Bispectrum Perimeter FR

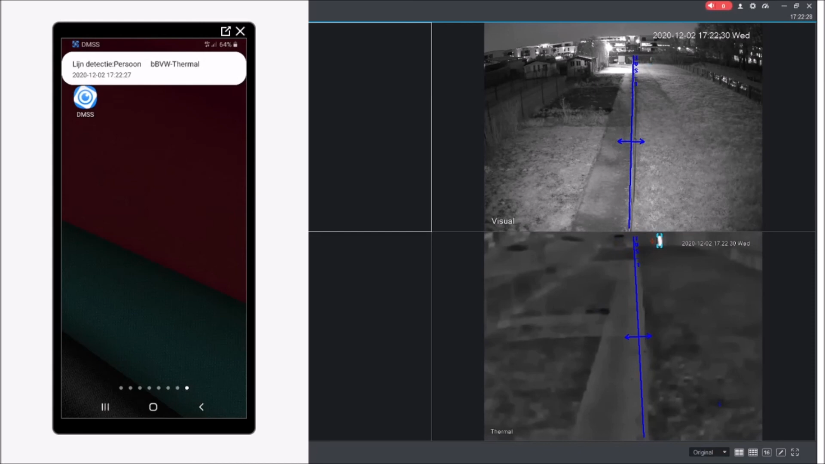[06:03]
on va quand même aller voir dans le dmss la notification et on voit bien ici détection de ligne une personne
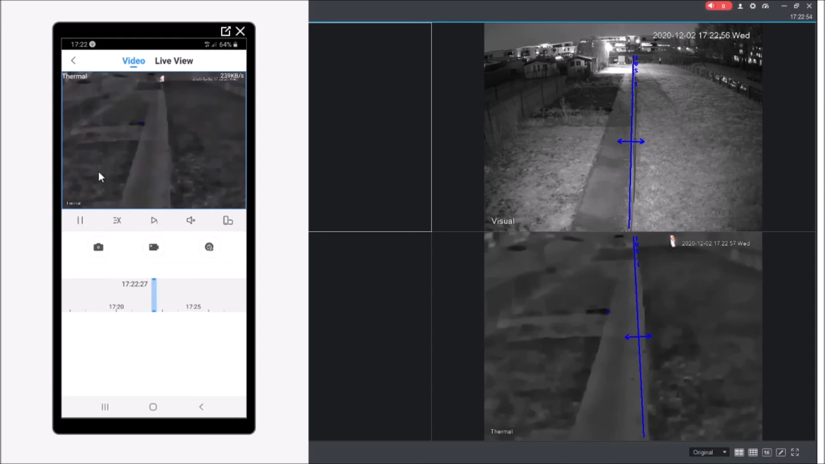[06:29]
et c'est ça qu'on veut on veut avoir la journée de la détection la nuit la détection donc cette caméra est parfaitement adaptable en jour et en nuit voilà merci beaucoup merci merci merci merci merci